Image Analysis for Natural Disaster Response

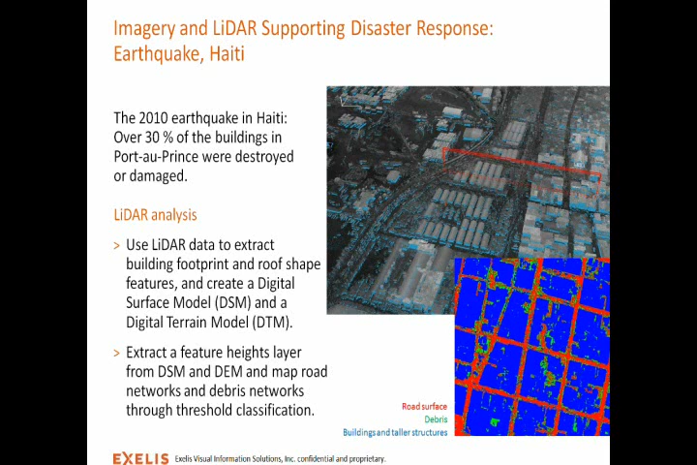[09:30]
The terrain DEM is produced through a direct processing and filtering on the point cloud from the LIDAR is a high quality and suitable for analysis.
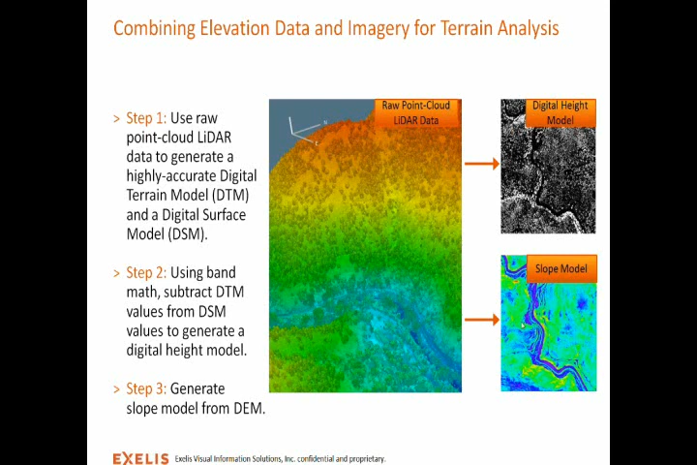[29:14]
We also used our digital elevation model to generate a slope model, which is useful for looking at where a steep train exists. Now, the next step with the scenario is to look at Worldview 2 imagery for the same area. We carried out a really simple classification to identify where bare earth existed and where vegetation existed. So, from this image, we're trying to delineate where vegetation is, which we can see this classification image on the right. I need two classes this time, vegetation and bare earth or other.
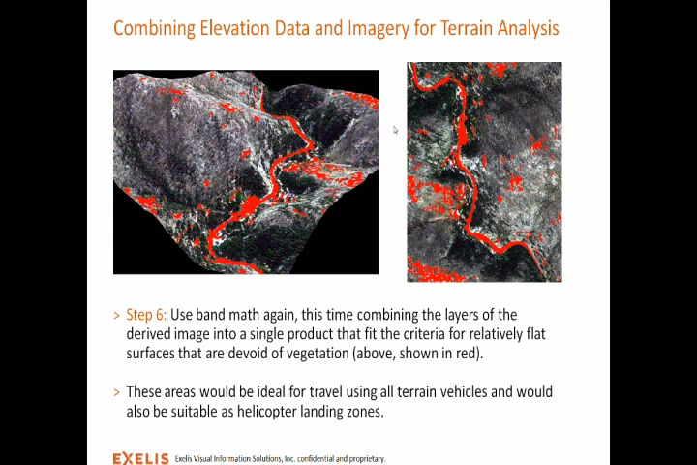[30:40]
Just an aside, this is a top-down view of our image on the right-hand side, and we've also used a 3D viewer here.
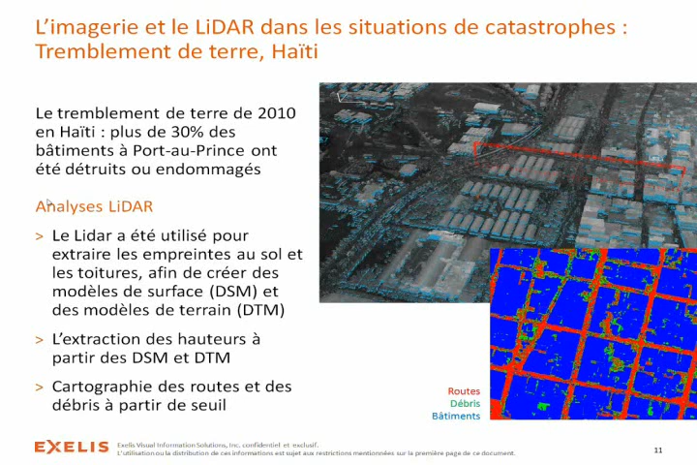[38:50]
Le modèle de terrain a été généré directement à partir du nuage de points, ce qui a permis d'avoir des données très précises pour la suite de l'analyse.
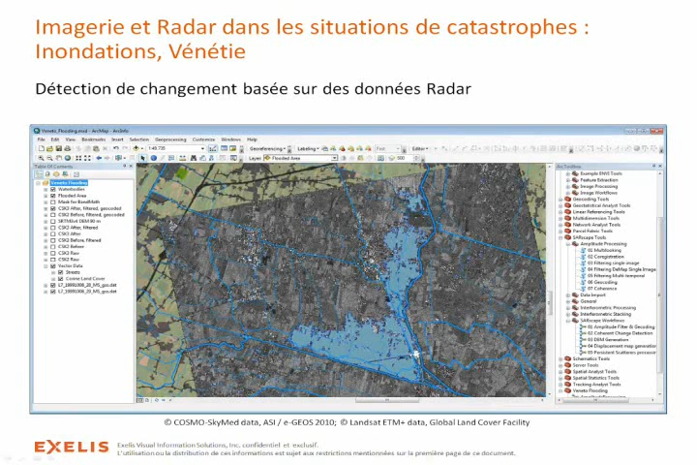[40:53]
et encore humides car elles ont une réponse caractéristique au signe radar. Là aussi en utilisant Envy Starscape nous a permis de mettre en évidence la zone. A partir de là les équipes de terrain ont ainsi été dimensionnées et positionnées plus efficacement.
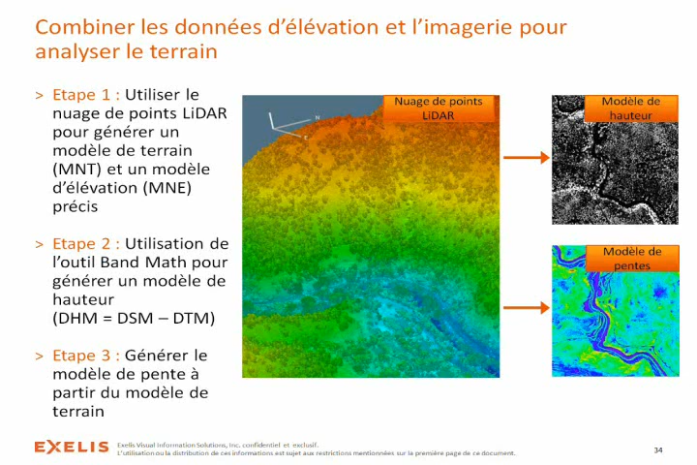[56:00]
directement à partir du modèle de terrain qui avait été produit automatiquement. En complément de ces données de terrain, nos équipes ont produit à partir d'images satellites, des classifications basées sur le workflow que nous avons vu précédemment. Les classes qui ont été ainsi obtenues permettent notamment de connaître les